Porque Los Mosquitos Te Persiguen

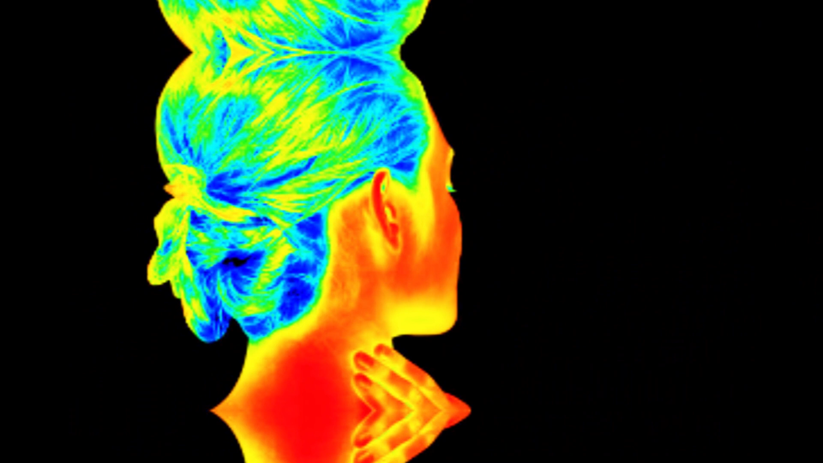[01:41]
Los mosquitos pueden detectar el calor que emite el cuerpo humano.
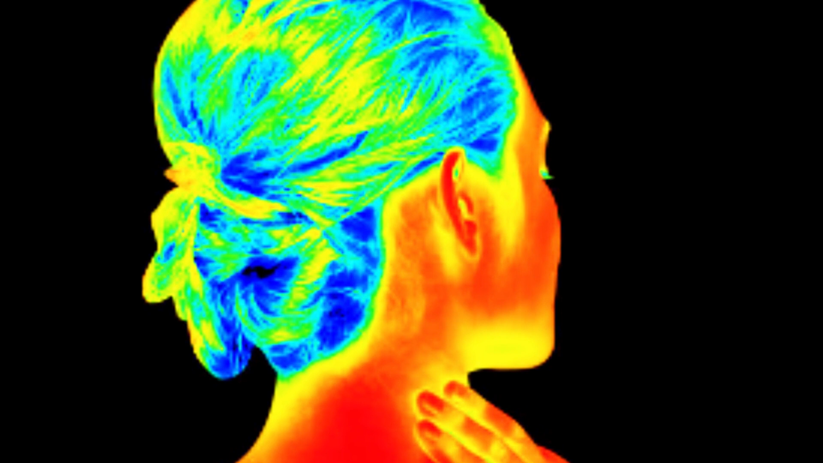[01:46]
Las zonas del cuerpo más calientes, como el cuello y la cara, suelen ser objetivos preferentes de los mosquitos.